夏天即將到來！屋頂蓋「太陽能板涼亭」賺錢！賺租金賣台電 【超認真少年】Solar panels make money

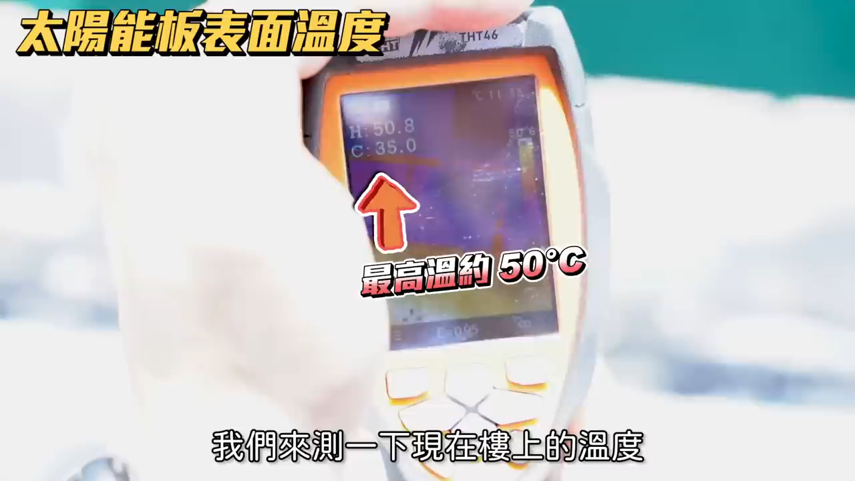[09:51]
大概51度50度左右它
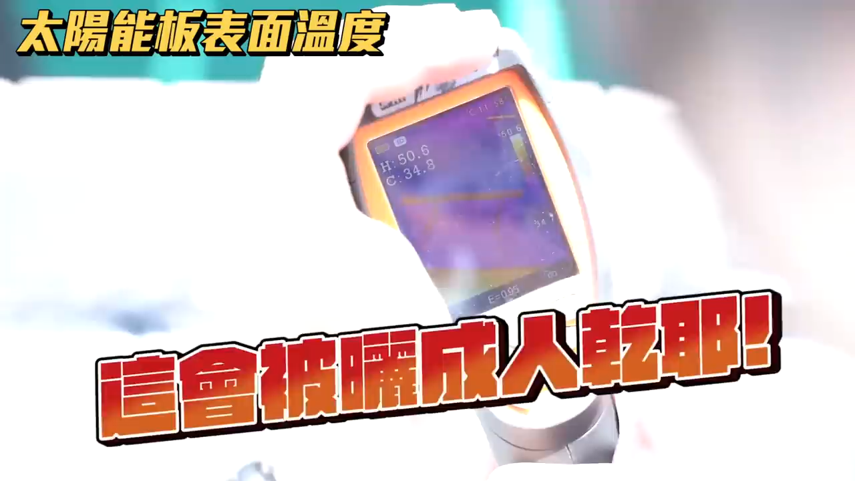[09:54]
好像又被曬得很乾太陽能板下面的雷差不多就是37度到38度所以我說其實這一集的重點就是這裡空氣